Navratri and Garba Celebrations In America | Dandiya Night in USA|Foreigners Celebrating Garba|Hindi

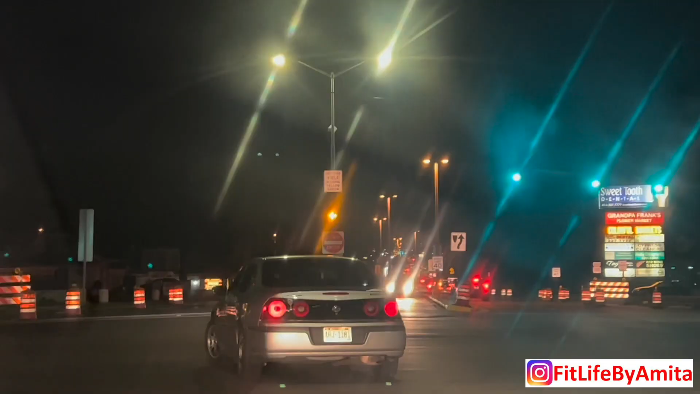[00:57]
आप जो फ्लैशिंग लेफ्ट येलो एरो देख रहे हो, इसका मतलब ये होता है कि आपको सामने वाली गाड़ी देखनी है।